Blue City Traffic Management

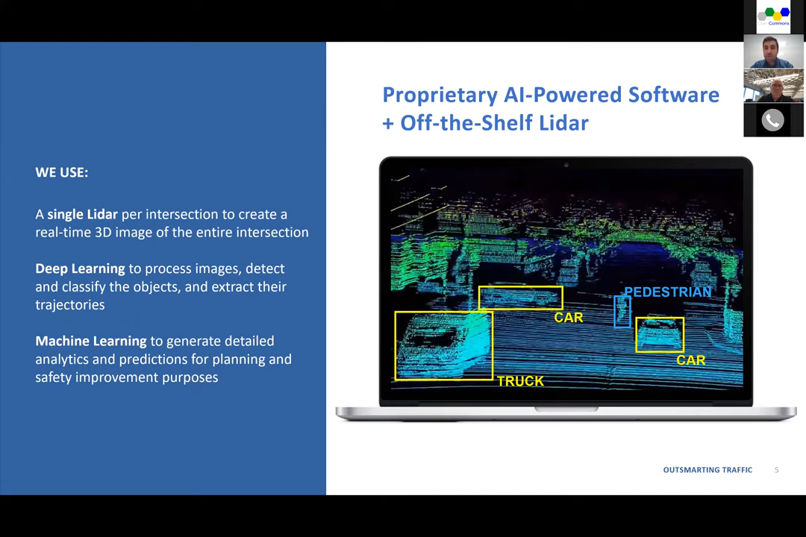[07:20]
This is like the basic of like the basic of how our platform works. And then we use machine learning algorithm to generate detailed analytics and predictions for planning, for surrogate safety analysis and generally for improving the safety of the road users.
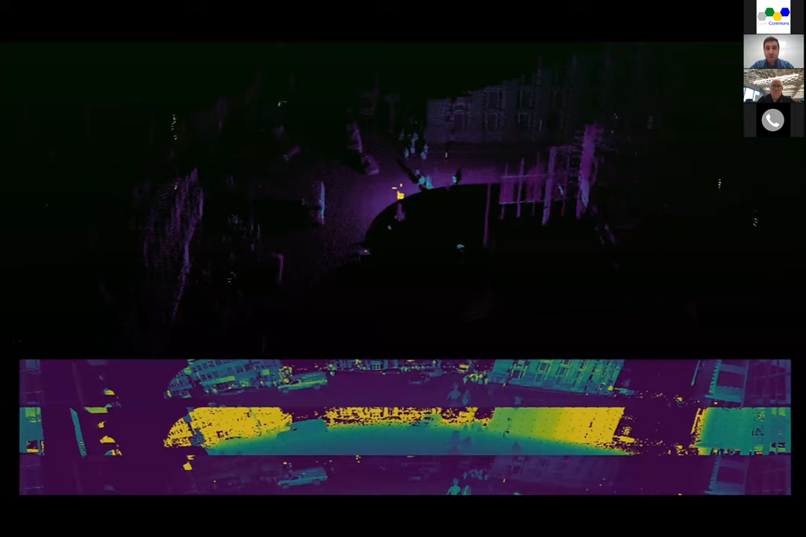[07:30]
I'd like to jump into like, I would like to show you how LiDAR data generally works. So I have a quick demo of like one of the LiDARs that we installed in the corner of the intersection in Montreal.
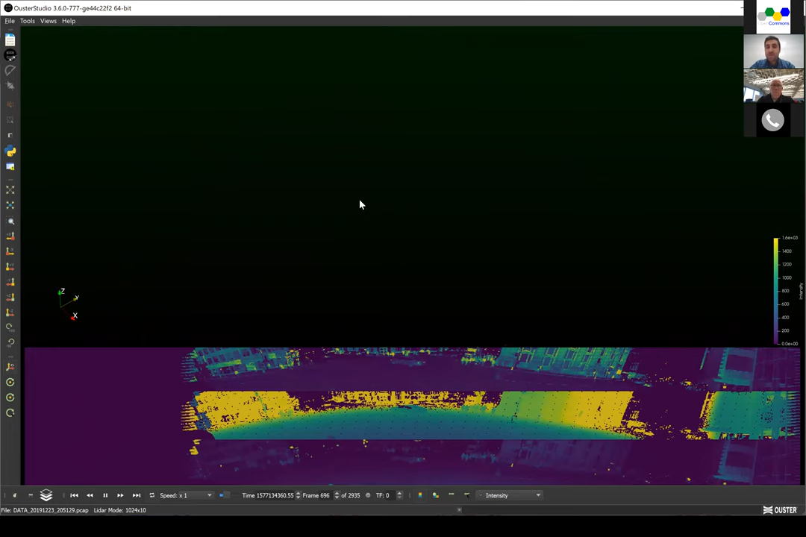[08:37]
And as you can see, like no matter if the sensor is close to the, if the object is close to the sensor or is far from the sensor, because we are building the, we are creating the 3D image of the, of the each object would be able to get the same and precise size of the object. That's the way that it helps us to, to be able to detect and classify the road users. And another interesting point is that like LiDAR technology is, is reliable in terms of lighting and weather condition.
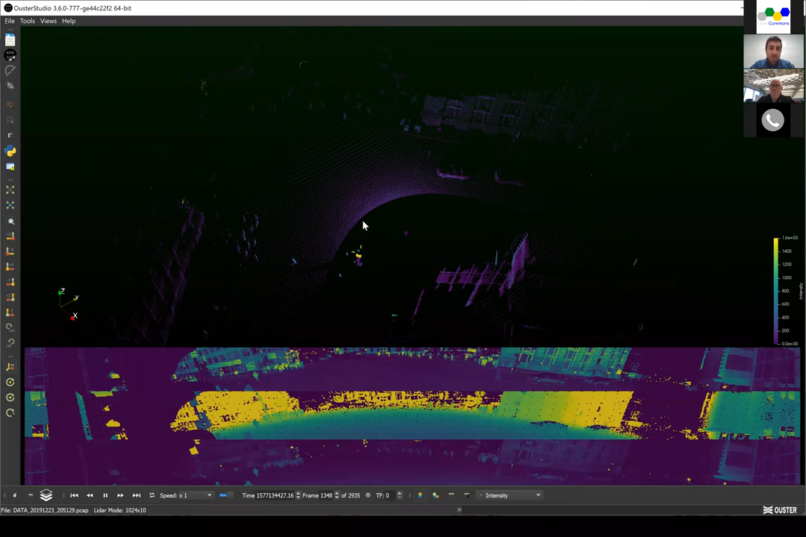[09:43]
so it's there, it, we, we can protect the privacy of the road users. And that's like one of the important aspects of, of, uh, using LiDAR. So in terms of the LiDAR technology, LiDAR used laser beam to measure the distance from the sensor to the objects. And when you put millions of, uh, those, uh,
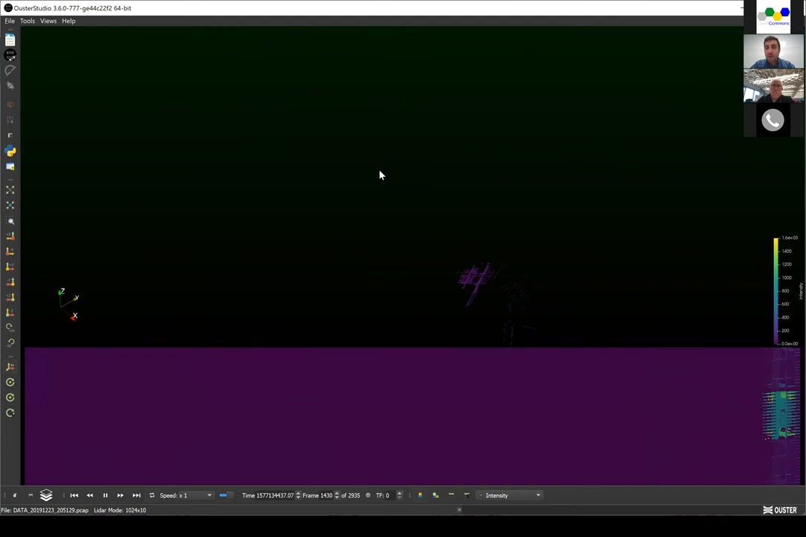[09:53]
uh, single points, uh, distance measurements. So then you can create a 3D image of the intersection. This is the way that each frame shows like one, uh, basically one, uh, like 3D image of the intersection. And as you can see, like here, when we, when we zoom in and you can clearly see that objects, the shape, and, uh, and that, that's the way that we are, uh, doing our analysis using, uh, 3D LiDAR.
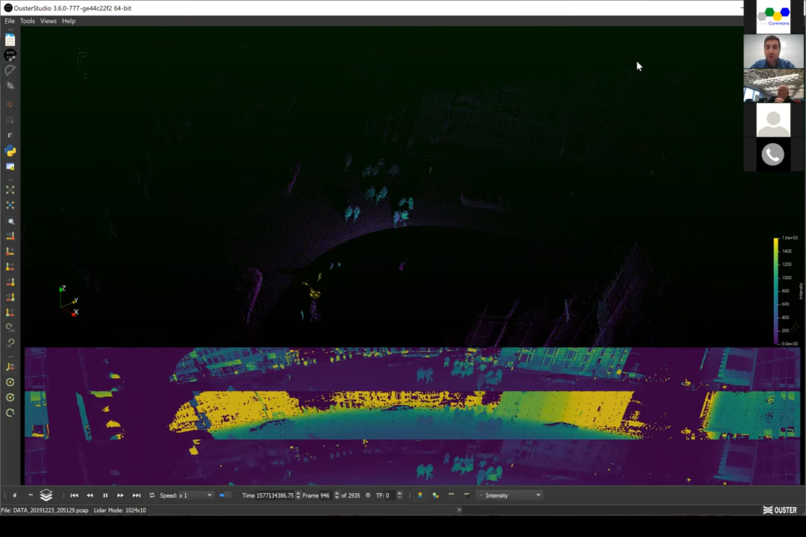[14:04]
We had snow rain, uh, like over the past two months. So, uh, we didn't see any failure so far in our LiDAR. So we need to, for sure, do like more tests to, to see like how it works over, let's say five, six years. Excellent. Thank you. Okay. No problem. So, uh, let's go back to the presentation.
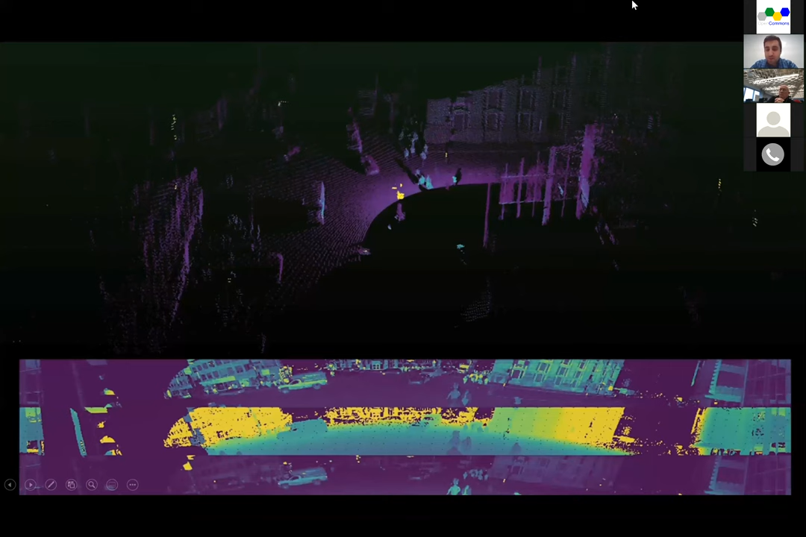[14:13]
So I would like to also share with you two of the cases studies we've done so far.
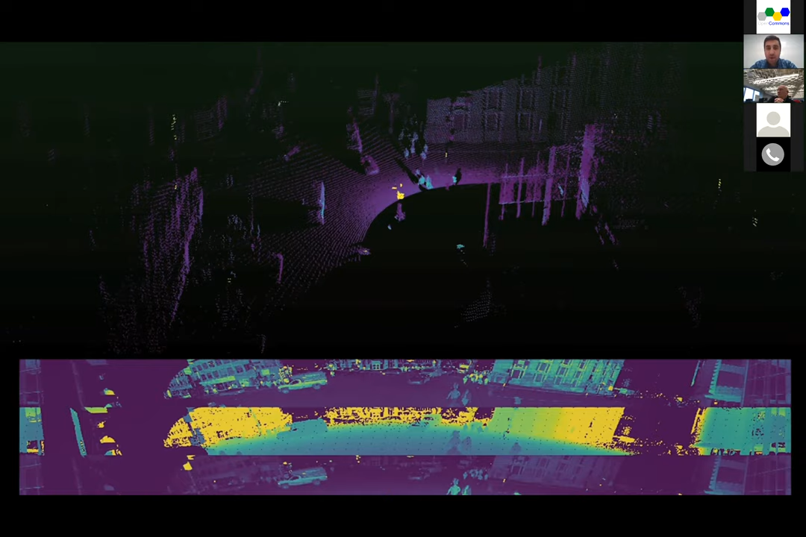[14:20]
So, uh, the, the first case study that I want to show you, it's an intersection. So we use one, uh, VLP 16 to cover the whole intersection. And, uh, so it's like one sensor installing a corner and, and right side, you have the video, uh, stream as well. So you see like the, how like the real, uh,
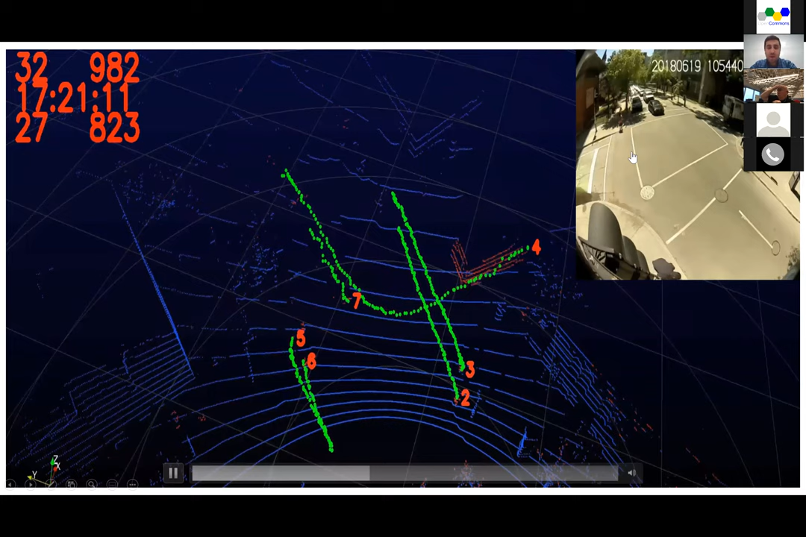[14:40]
intersection is, uh, with, uh, the camera. So we are not using camera for, uh, for our analysis, just, uh, for visualization for sure.
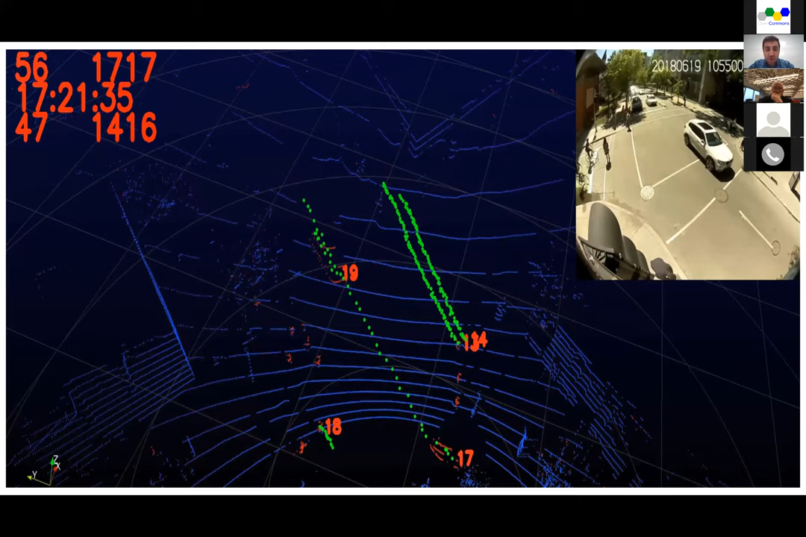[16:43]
intersection monitoring and use it for, uh, let's say, uh, traffic controlling purposes or like the same data will be used by our platform to do safety analysis and, uh, planning predictions.
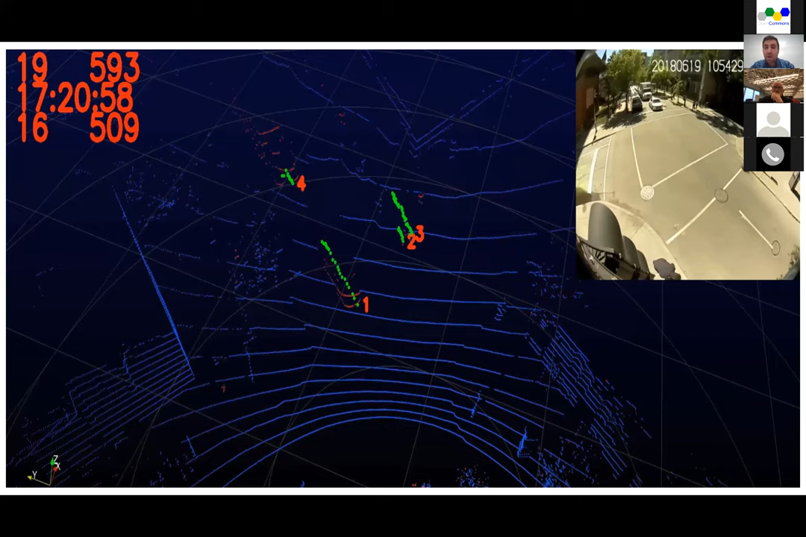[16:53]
The same technology can be used for other applications. So this is another application that we use it for highway monitoring. It's a project with the Ministry of Transportation of Quebec. So it's basically one sensor. We simply put the sensor on an existing bridge. We don't need to do any road closure. We don't need to install any new pole or a new infrastructure. We just powered the sensor and one sensor, as you can see,
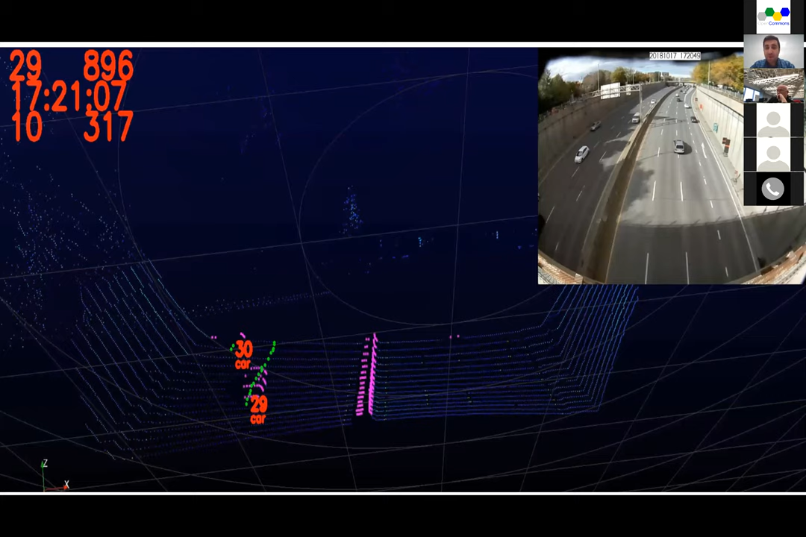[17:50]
So when let's say we are using a radar solution, uh, so we need to put from the corner that makes like one of the, one of the challenges with radar from the corner is that we're going to have, there is a like heavy truck passing, uh, let's say second lane of the highway.
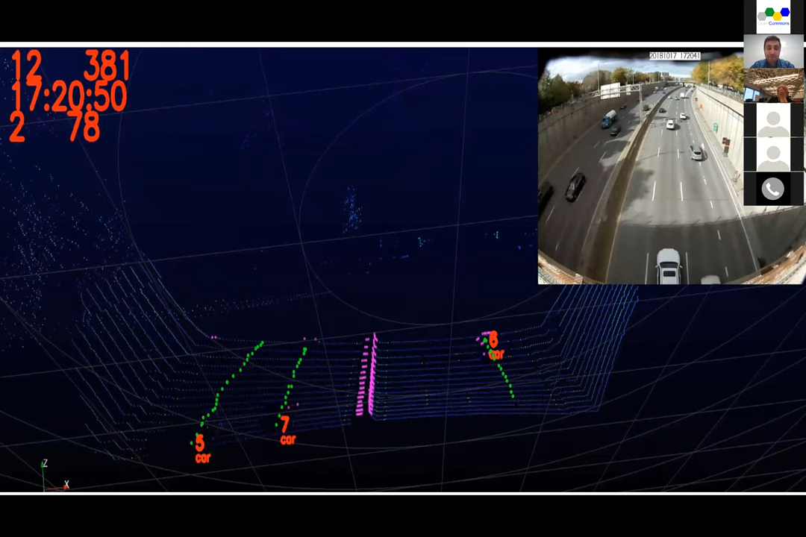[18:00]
And as you can see, again, we are getting a clear idea about the shape of the object, height, uh, length, width, and then we can use it for, uh, we'll use it for, uh, classification of the car based on the length of the car. And then once we, uh, we, we are testing also a high resolution light up for this application. So we get, we, we, we would be able to get much more precise, uh, shape of the objects, which, uh, can be used to have more class of the,